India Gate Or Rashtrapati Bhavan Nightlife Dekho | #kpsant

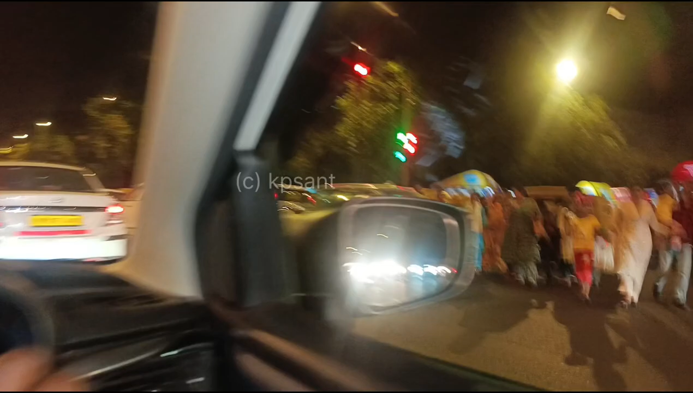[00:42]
दोस्तों आज घूम रहे हैं इंडिया गेट पर तश्वीर आप लोग देख सकते हैं कितनी ही जनता है
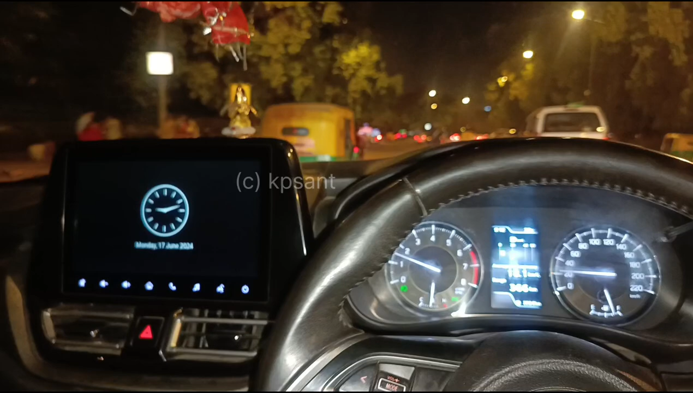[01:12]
इंडिया गेट की तश्वीर है दोकर यह चमकने लगा है इंडिया गेट इदर देख सकते हो वो
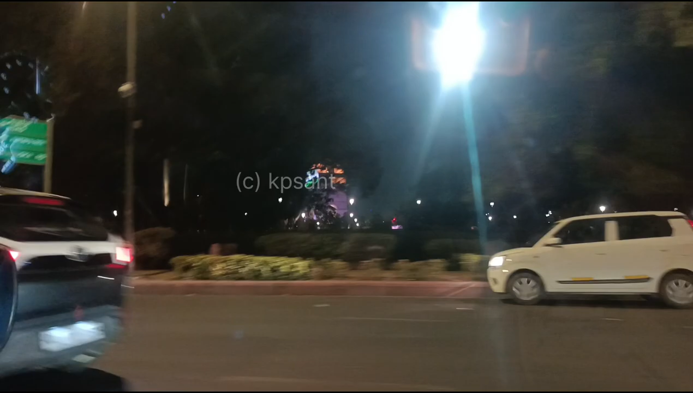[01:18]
चमक रहा है अभी और अच्छी तरीके से नजर आएगा बढ़ते हैं आगे फिर आपको दिखाते हैं इंडिया गेट दोनों साइड से यह अभी आई है अकवर रोड इसको
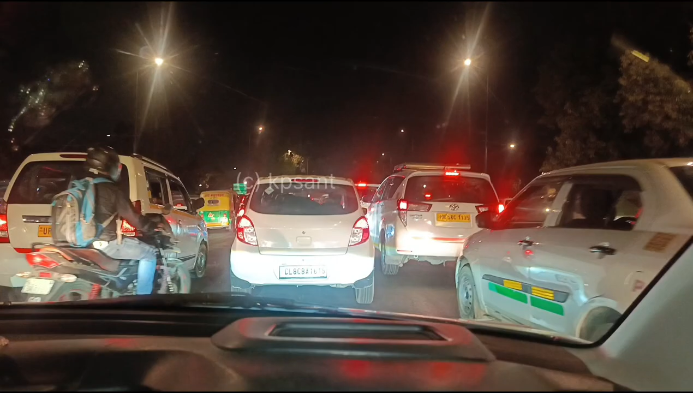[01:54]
हैं चलका अपनी आप सभी को तो बने रहो और रात के बज रहे हैं दोस्तों नो
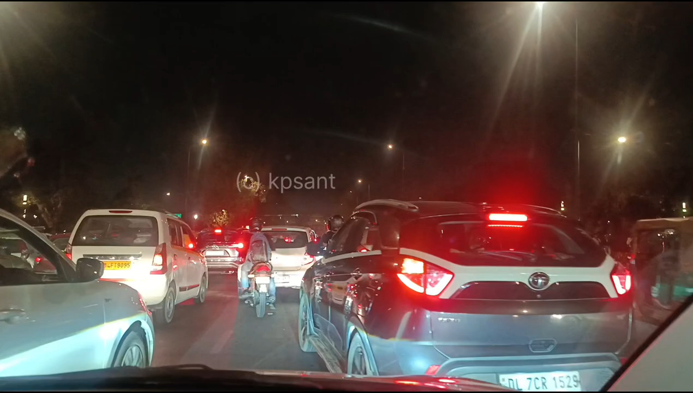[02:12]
नाइन ओ किलोक हो रहे हैं भी तो लेफ्ट लेफ्ट एंड
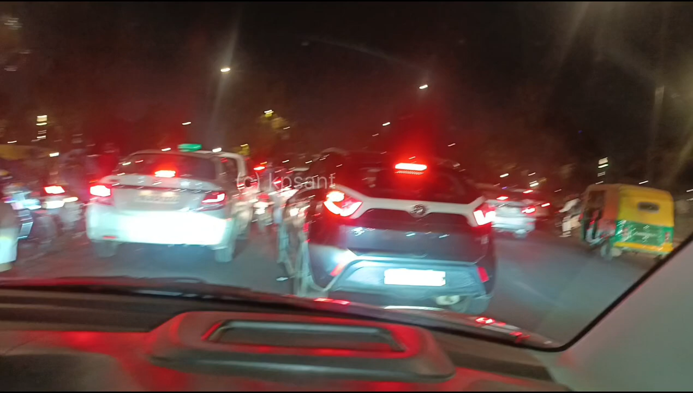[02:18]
का है दोस्तों राष्टती राष्टती बबन और राइट एंड पर है इंडिया गेट इसी बजहते देखो वह चमक रहा है
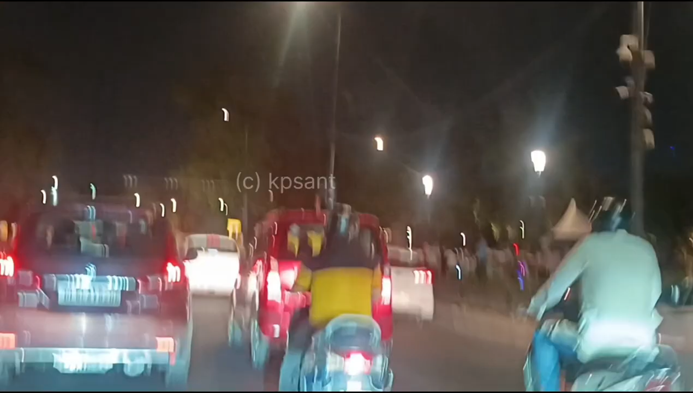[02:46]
आप दिकाए देखो आप मिलेकर देखने के लिए आप सभी को इंडिया गेट की तश्वीर है देखो बाहिसव दौनों साइड़ों में बहुत ज्वर्ण जालत है पबलिक बहुत जादे आती इजों
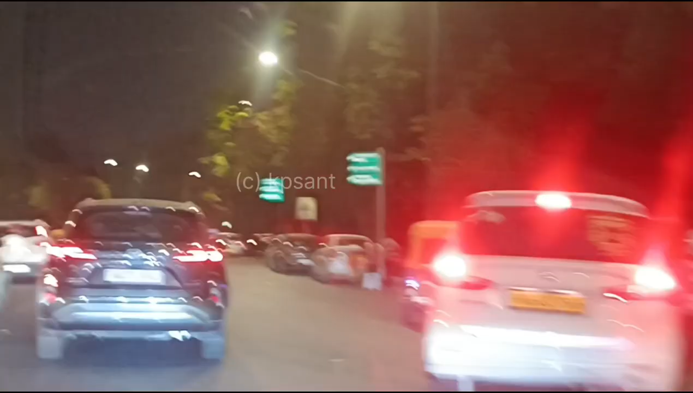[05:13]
जनता ही नज़र आएगी चार तरफ आप सभी
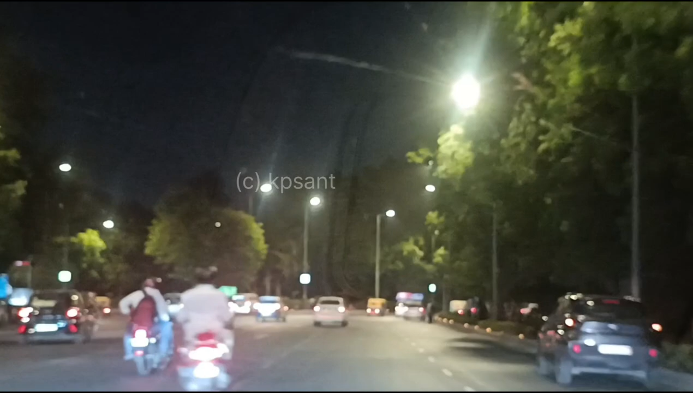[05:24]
और जिस रूट पर चलेंगे हम उस टर्नल का भी आपको दिखाएंगे देखो टर्नल के अंदर से गए तो आप लोगों को जरू दिखाऊंगा
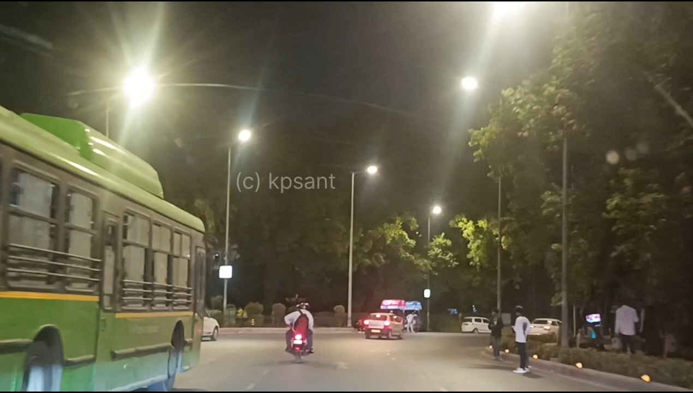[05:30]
अगर टर्नल के अंदर से नहीं जा पाया तो फिर तो नहीं दिखा पाऊंगा मतलब यह इंडिया गेट का सरकल है दोस्तों यहां से आप हर जगह जा सकते हो देखो वह उदर फोटो भी चमकरी इंडिया गेट पर हलकी पुलकी
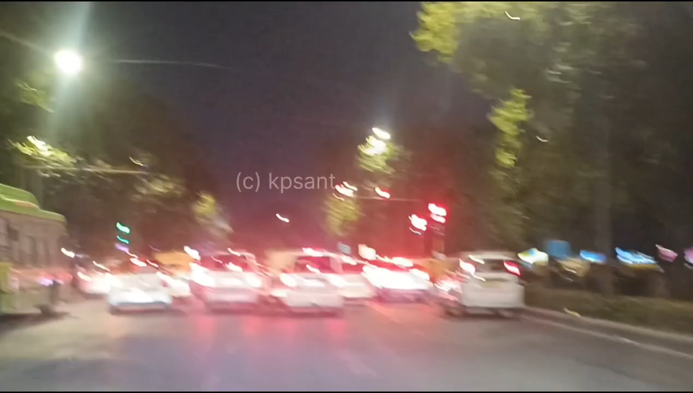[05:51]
चमकरी होगी यह रेड लाइट आए चुकी है और रेड लाइट
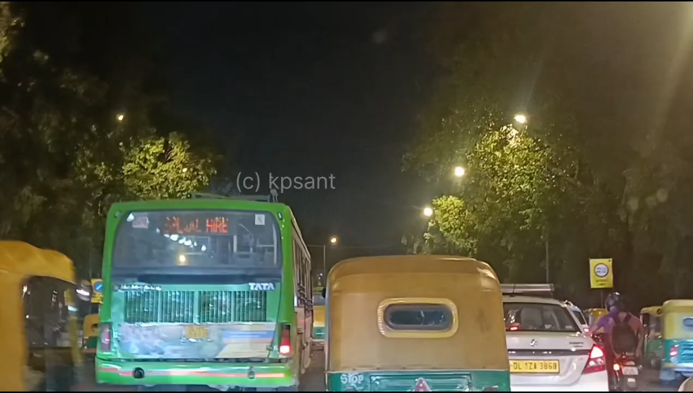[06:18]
और यह है देखो यहां से हमें होना है लेफ्ट, जलते हैं इंडिकेटर देदिया मैंने लेफ्ट का, यहां पर बहुत ज्यादे बो रहता है, दिकत होती है � चलाने हैं तो
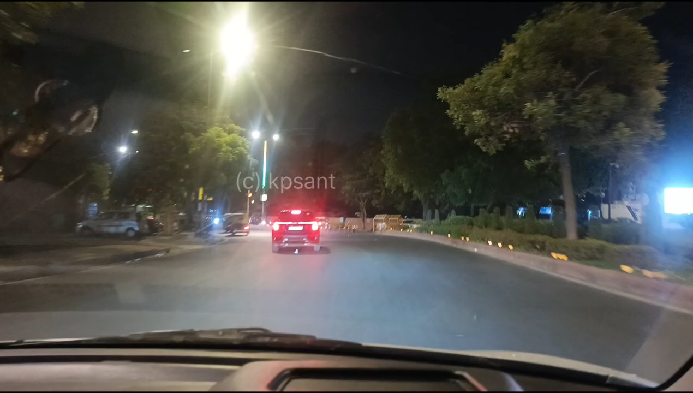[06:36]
हम हो गए हैं लेफ्ट दोस्तों और यह है पट्याला हाउस कोड़
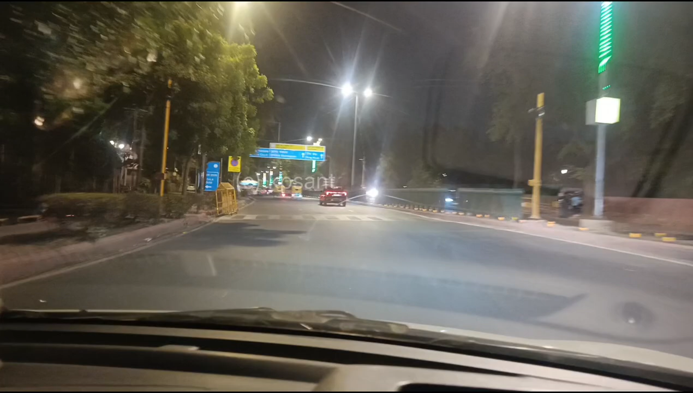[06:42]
यह लिखा है ना ब्लू पट्याला हाउस बुच्च नियालिया है भारत मंडपम अब यह सीधा जा रहा है टनल के नीचे दोस्तों तो यह हम लिख लेंगे जाकर बिल्कुल लाश्ट में तो � अंदर आज आपको पहली बार दिखाएंगे दोस्तों नाइट विव के
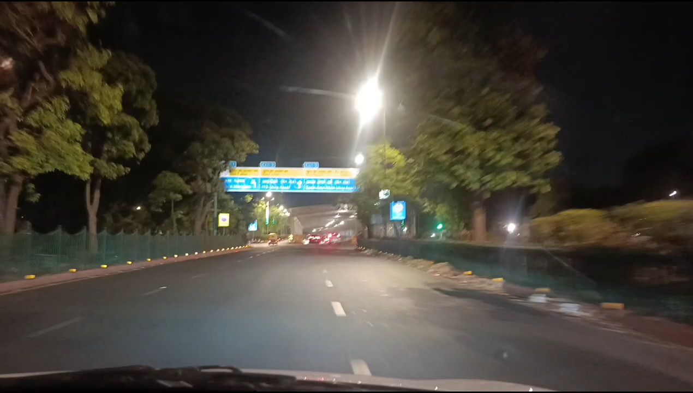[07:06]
कैशी टनल बनाई गई है देखो यह सारा
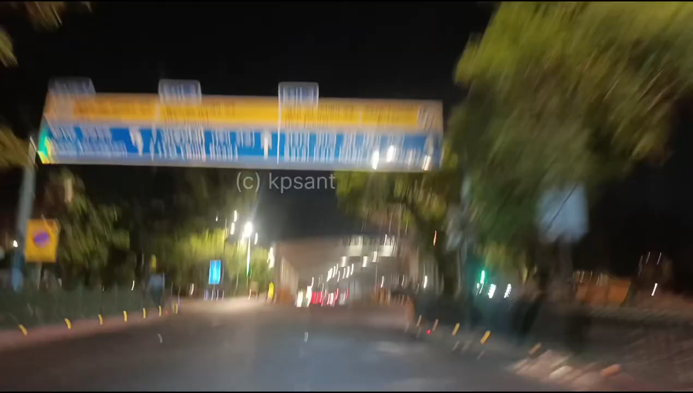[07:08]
लिखा तो हमें जाना है सराइकालिखां की साइड में तो टनलन हम हो चुके हैं एंटर